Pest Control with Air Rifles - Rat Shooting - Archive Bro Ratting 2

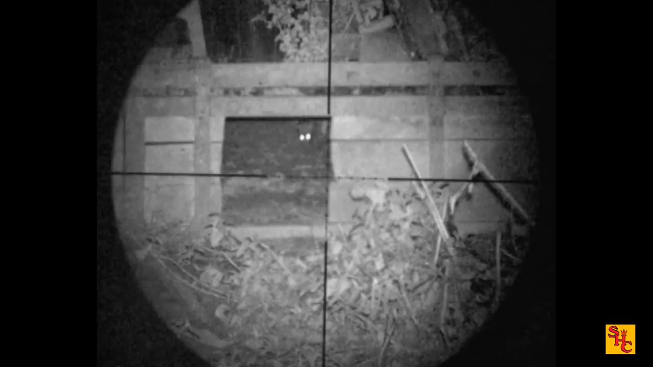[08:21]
don't get them anymore made up for it with that shot though nicely done that's probably about three to four meters under that upturned trailer
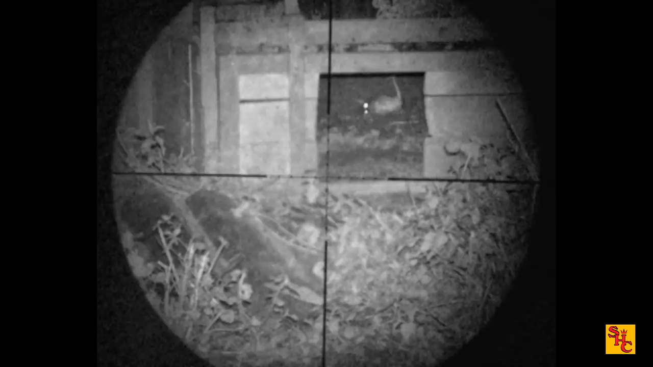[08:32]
they get left in there those ones we can't get down on our hands and knees and climb into that hole many years since either us would have fitted in there
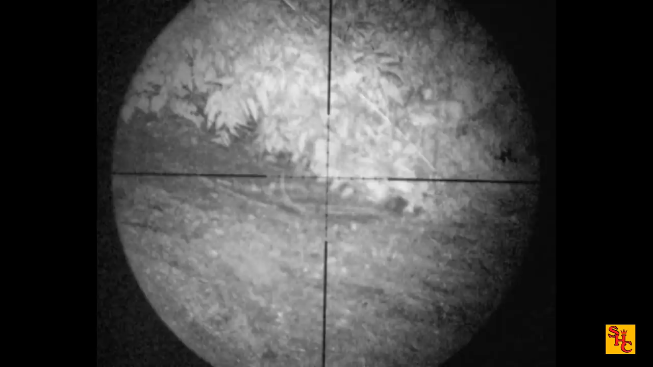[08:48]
back of the sheds again can't quite get them in the sheds try and work out where its eye is hovering in the right area
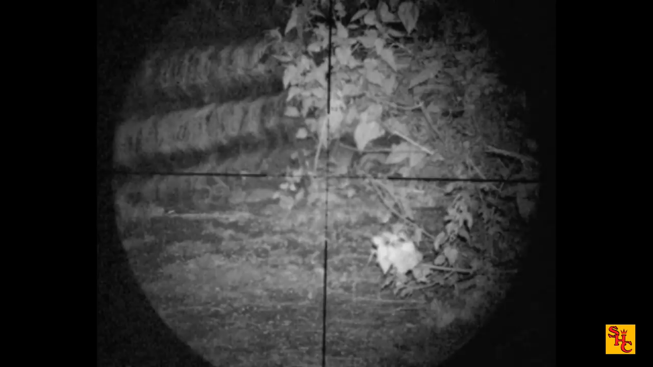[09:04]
that's better nicely done there bro well picked out starting to build a bit of a pile of rats
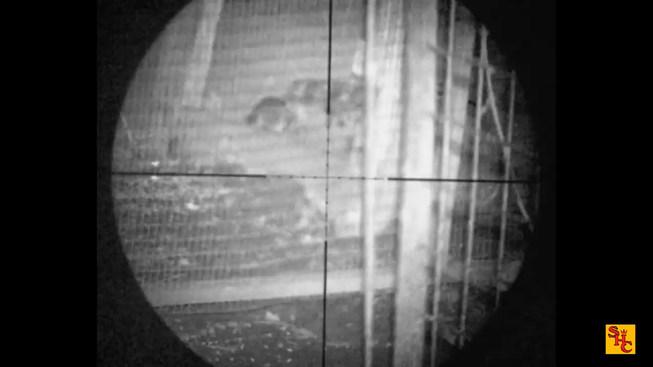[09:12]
you can see them in the shed through the mesh a little bit too much mesh there normally the probability is they will go through the mesh very often on the big stuff you can line the crosses up with it
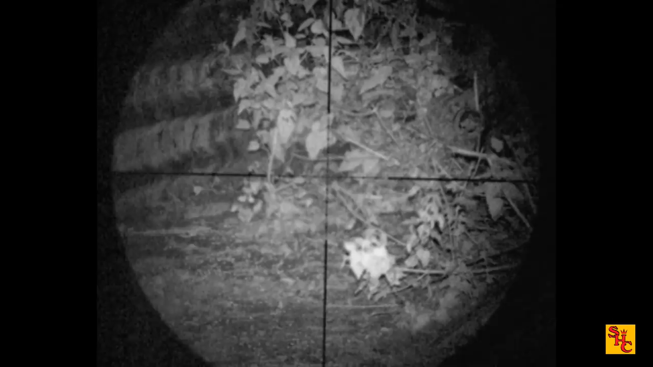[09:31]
and the pellet goes straight through and hits the target let's run with that shot though good head shot
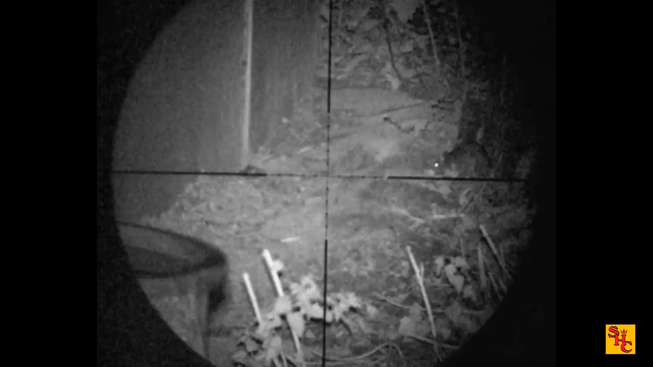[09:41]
see the same locations popping up over and over again this bro walks around shoots an area
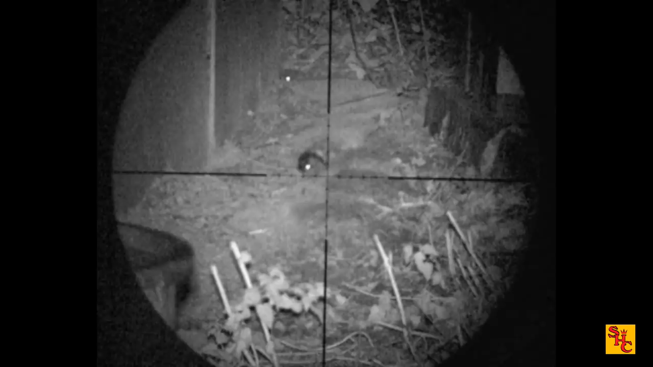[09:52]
not so good that missed the head by the look of it trying to get a second shot on that one
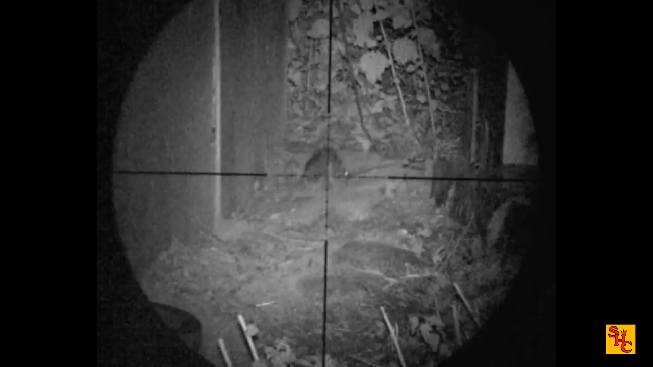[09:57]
did he get it
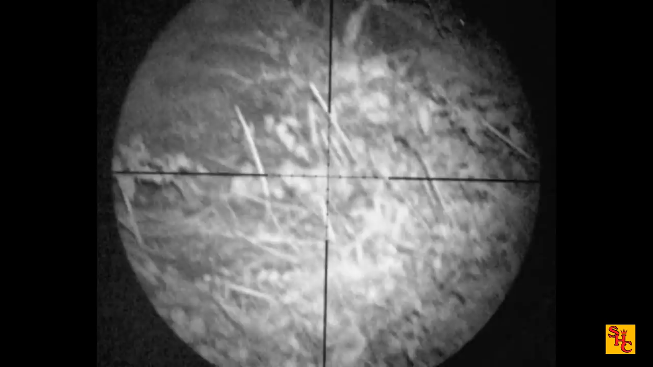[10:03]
i think he might have done yeah looks like it
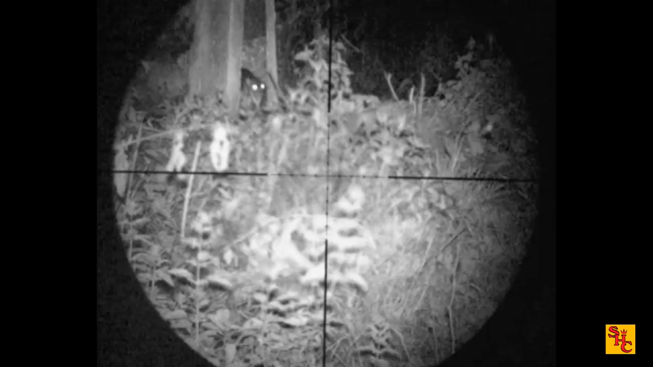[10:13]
off for a wander again quite surprising sometimes you see nothing and if you stand there for a couple of minutes set of eyes popping you get the sticker pellet in the head
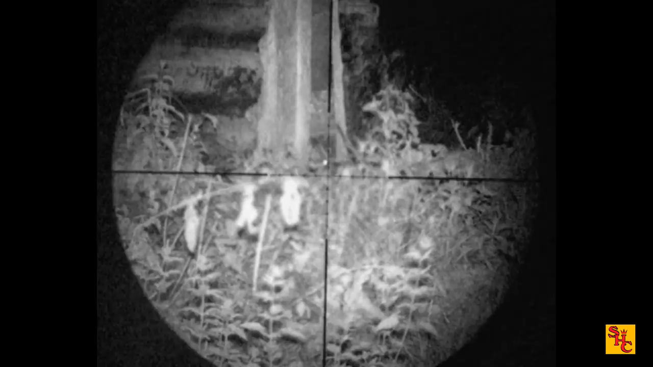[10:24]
this is the classic under the shed one
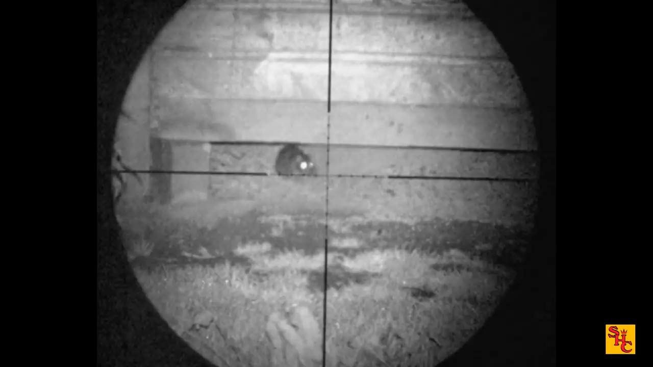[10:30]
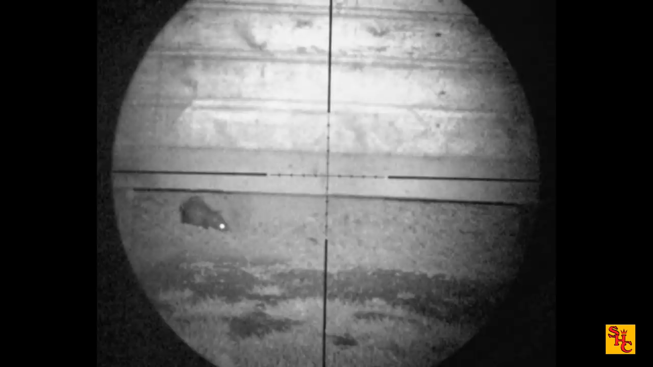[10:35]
it's not quite calmly like that they make a perfect target quick scan about
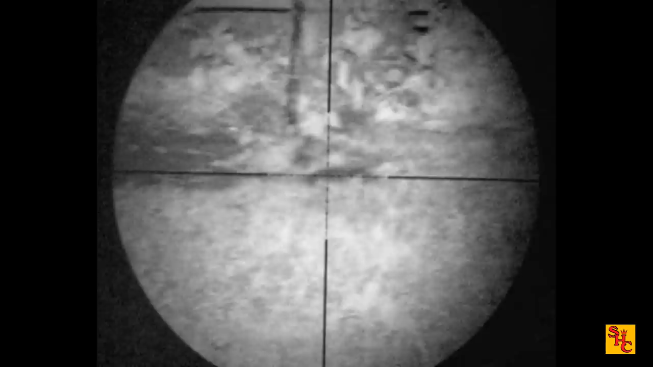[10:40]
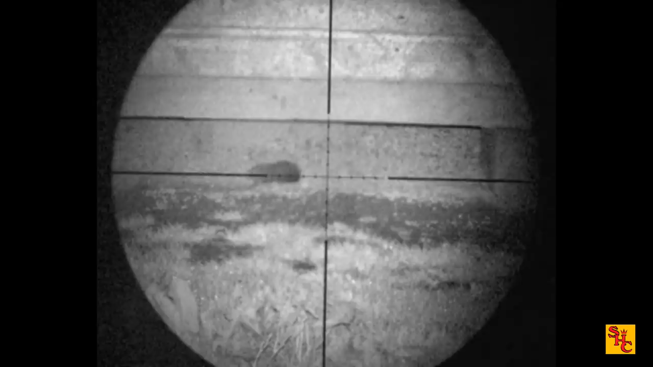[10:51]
there we go nosy neighbor unfortunately that one doesn't hang around these are the targets we like nice big fat rats sat out feeding
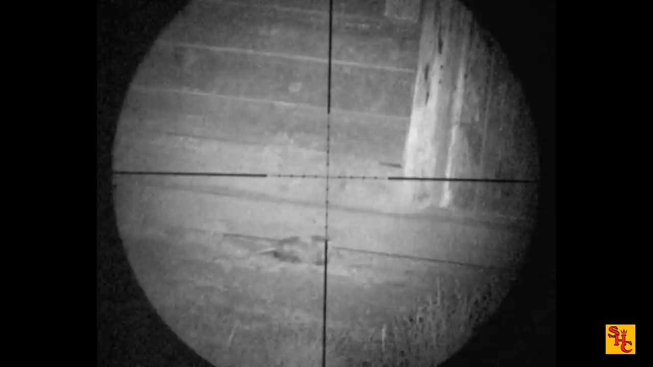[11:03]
it's a fatal shot looked a little bit off to me
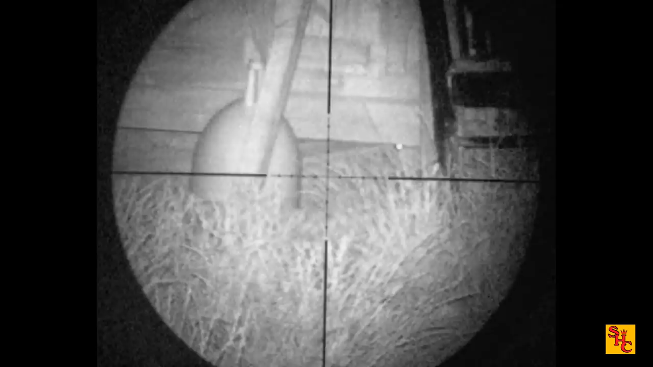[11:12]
they do a lot of damage those rws pellets
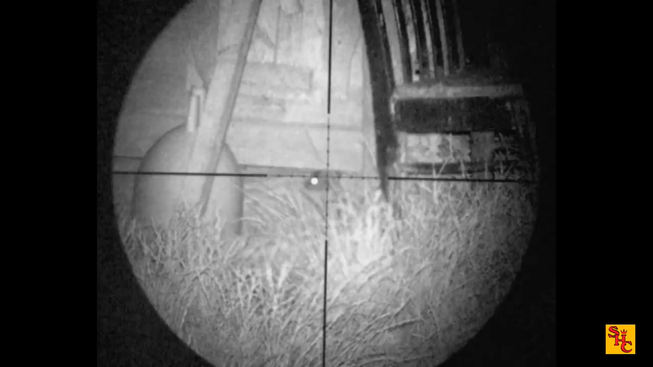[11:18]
i'm not sure if that was a dry fire or miss
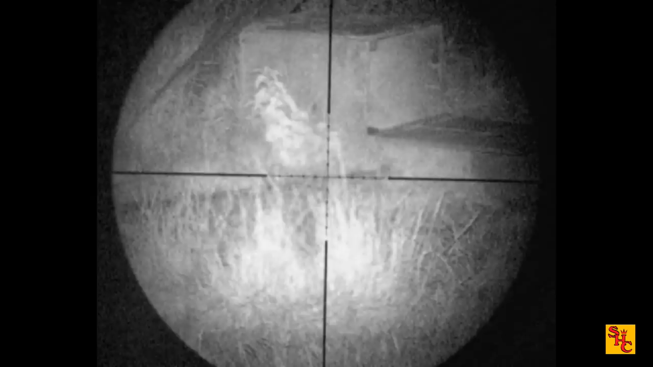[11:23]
it's a bit more like it stick your head out you can see enough of the body to work out where the vital shot was
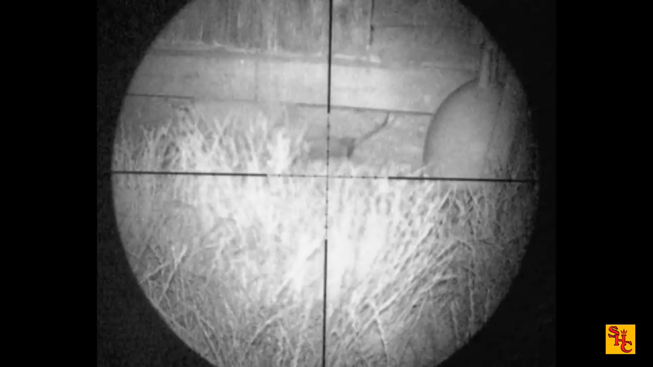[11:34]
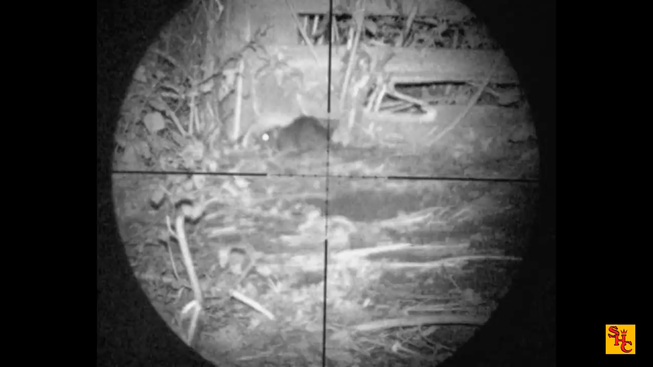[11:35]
picked that very well i know exactly where this is it's one of my favorite spots
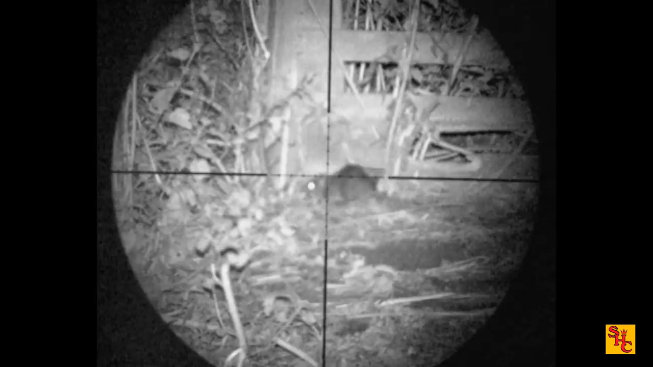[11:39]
back of the one shed
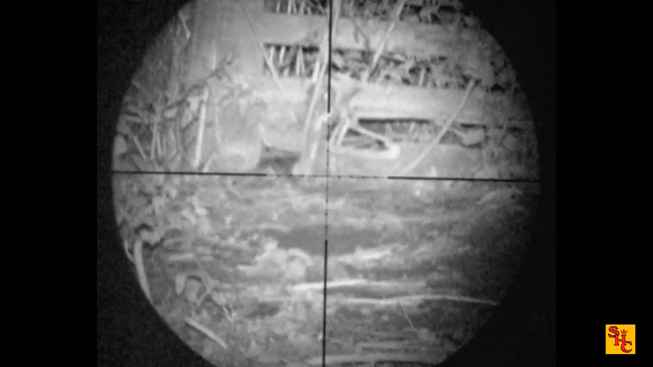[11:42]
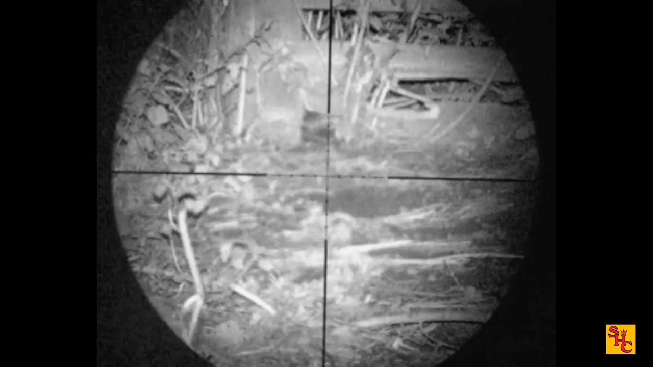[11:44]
in the field that i used to call the duck pond bit of a rat highway there look at this lot all out in the group another dry fire